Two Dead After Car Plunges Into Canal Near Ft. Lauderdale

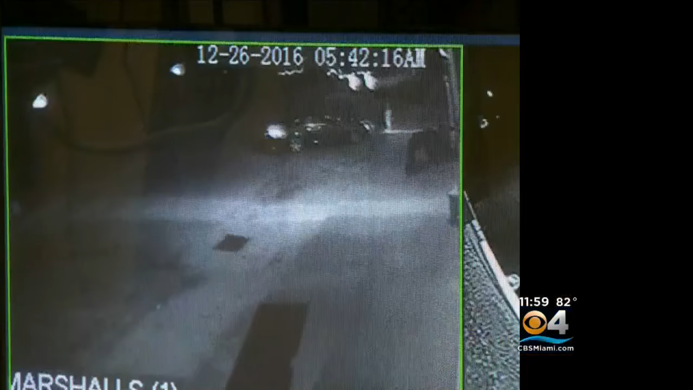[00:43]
Exclusive security video captures the moments before a deadly crash off of Northwest 14th Street and Northwest 29th Avenue.